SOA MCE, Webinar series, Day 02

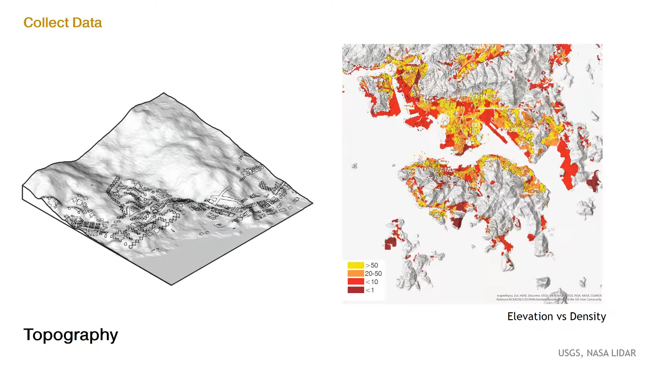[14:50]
elevation map to know what the population might be on steep slopes.